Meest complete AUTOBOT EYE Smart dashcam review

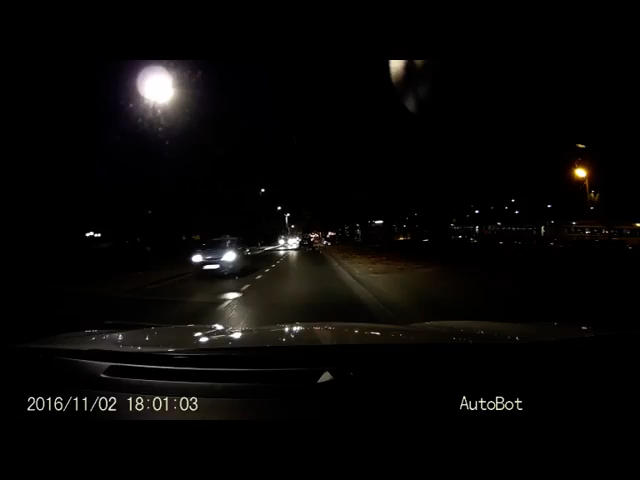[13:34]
Al met al ben ik heel blij met deze dashcam. Hij was niet heel duur, hij is ontzettend mooi om te zien en de beeldkwaliteit is echt perfect. De dashcam doet automatisch wat hij moet doen. Opnemen van zodra ik de auto open en hij stopt 10 à 20 seconden nadat ik de auto weer op slot doe. Perfect. De app is heel volledig met ontzettend veel opties. Die zijn voor mij persoonlijk allemaal niet zo nodig.
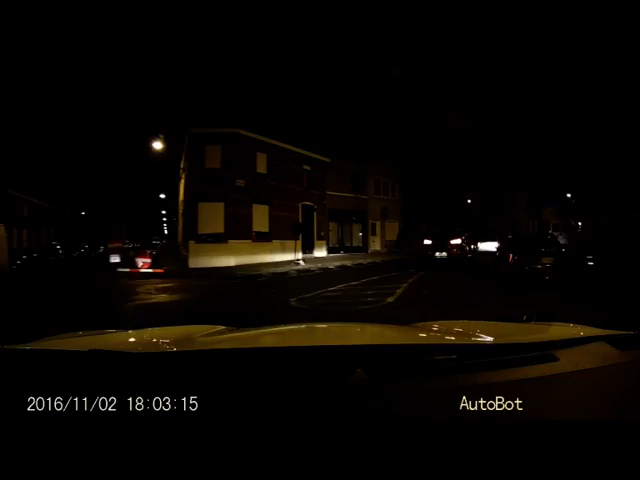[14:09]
Ik heb wel een goede toegang tot de video's. Die is niet altijd even snel. Maar goed, in principe gebruik je dit ook enkel maar in noodgevallen.